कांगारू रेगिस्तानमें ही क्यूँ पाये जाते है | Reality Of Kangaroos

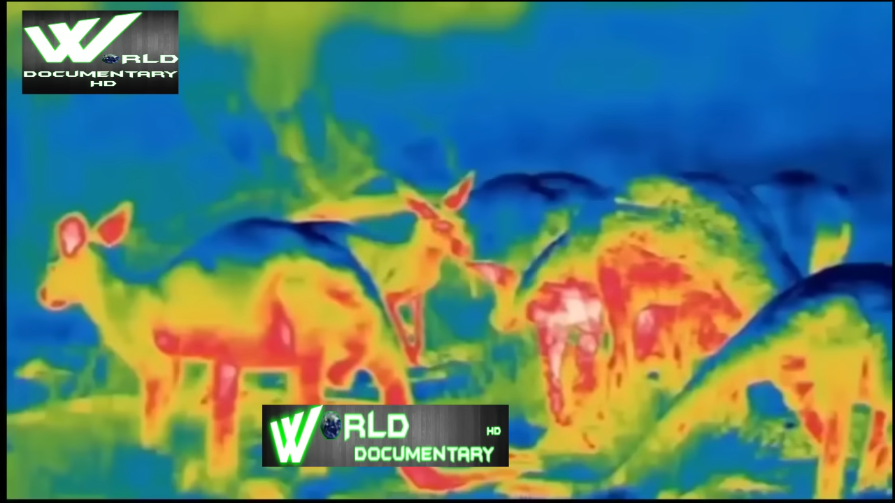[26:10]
ان کے پیٹ پر جو فر ہے وہ قریب تیس پرسنٹ ہیٹ کو ریفلیکٹ کر دیتی
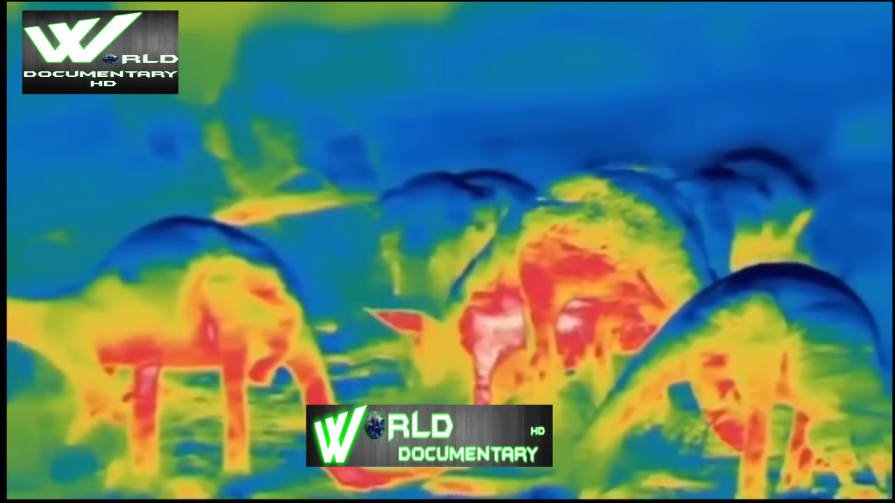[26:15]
ہے اور ان کی سکن تھنڈی بنی رہتی ہے
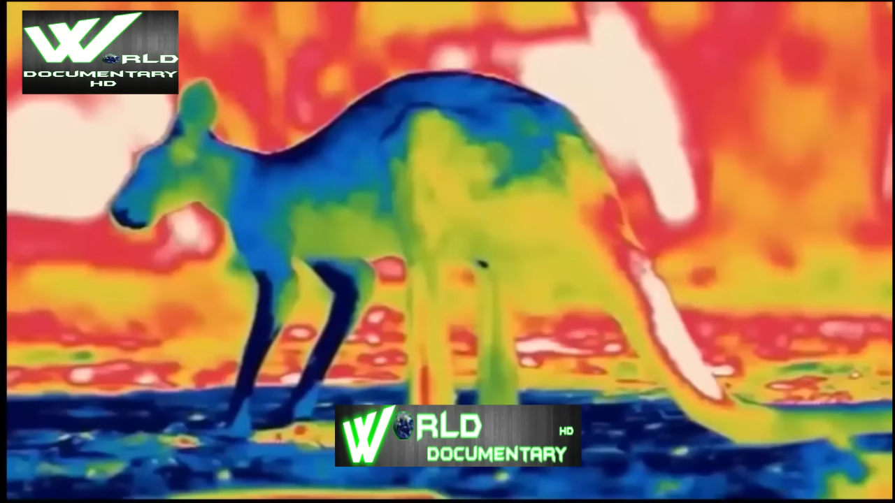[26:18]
اس تھرمل فوٹیج میں سکن بلو کلر کی دکھ رہی ہے سامنے
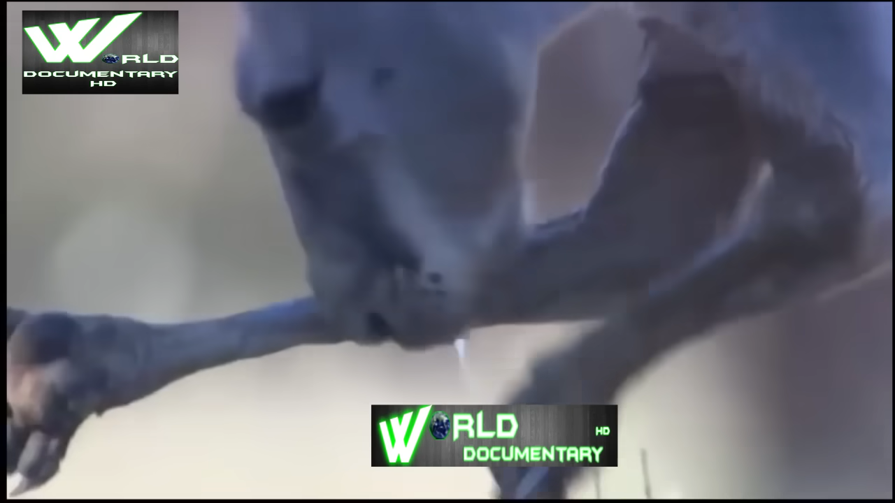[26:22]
والے ہاتھوں کو لار سے گیلا کر کے یہ اپنے بلڈ کو تھنڈا کرتے ہیں یہ بلڈ
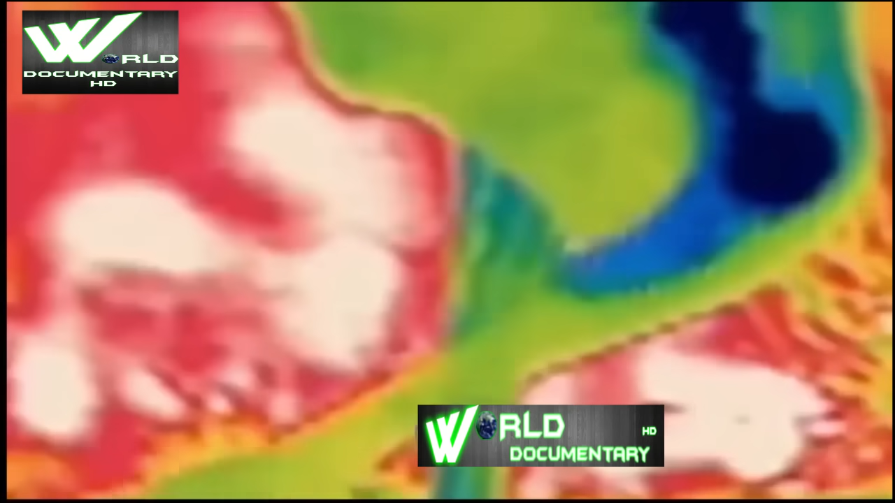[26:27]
بہت گھنی کیپیلوریز سے ہو کر سکن کے پاس تک پہنچتا ہے
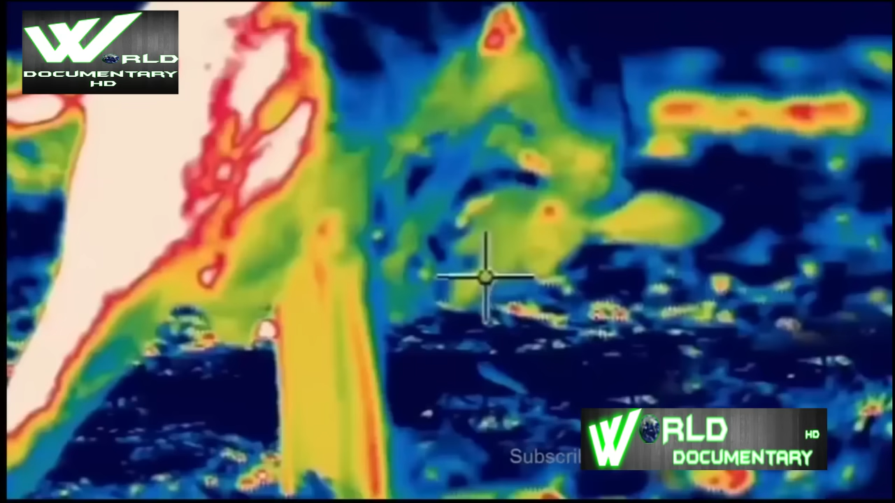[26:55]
لڑائی کے وقت یہ اسکروٹمز کو سکوڑ لیتے ہیں مگر ابھی اس گرمی میں وہ اس سے زیادہ سے زیادہ باہر لٹکائے رکھتے
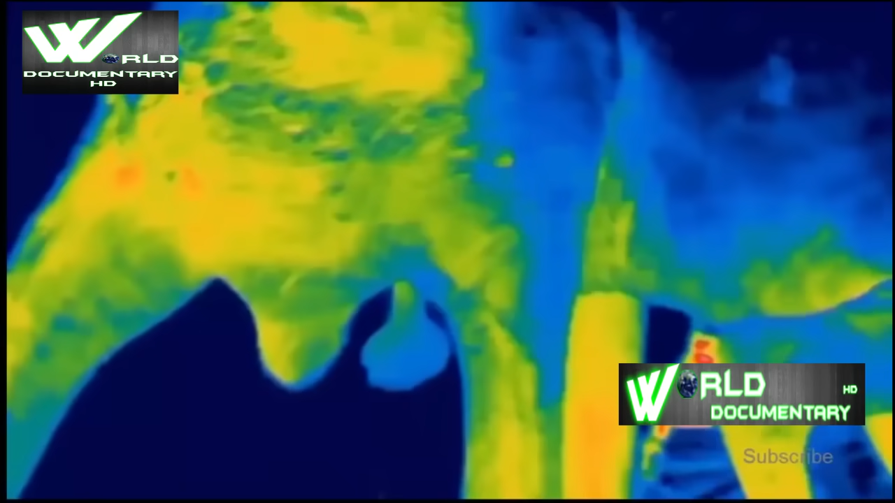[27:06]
ہیں اور باڈی ٹیمپریچر کے مقابلے اسے سات ڈگری تھنڈا رکھتے ہیں
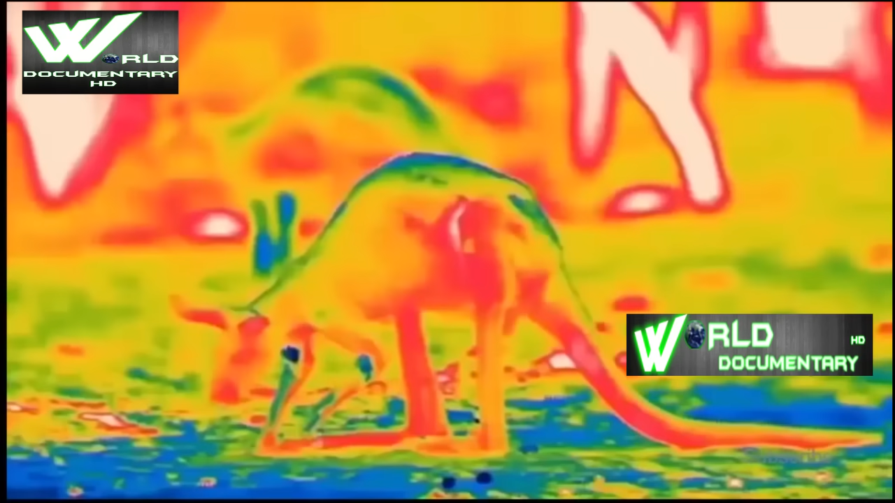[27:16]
زمین سے کچھ ہی انچ نیچے کی ریت بھی اوپر کے مقابلے ٹھنڈی ہوتی ہے
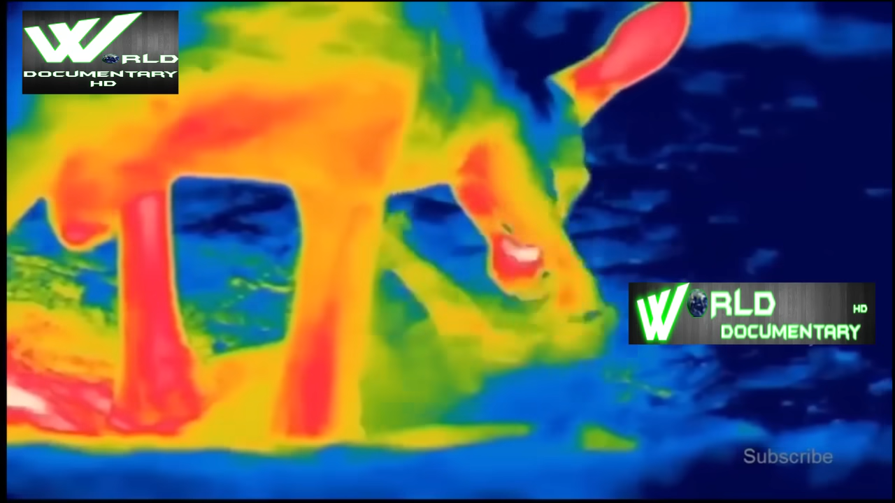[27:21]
جب تک ٹھنڈی ریت نہیں ملتی ریٹ کینگروز زمین کھوٹتے رہتے ہیں اور پھر